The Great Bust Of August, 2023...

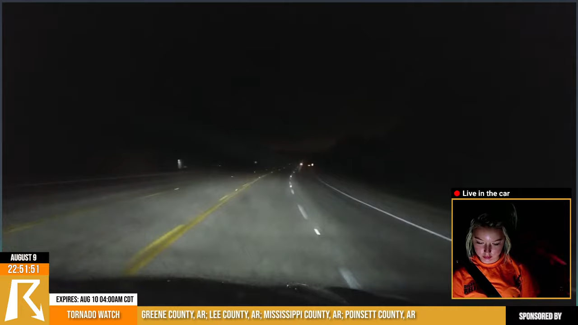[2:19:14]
What's happening now is that they're leaving Bono and moving more south and east towards Jonesboro, and you can see the lightning really well through the front camera, actually. That's we're just going to kind of be sticking with them as they continue to outrun the storm. They're literally right in front of it. And guys, you're still unmuted. If you can mute Zoom, just let me know when you have another update. We're going to go back to the radar here.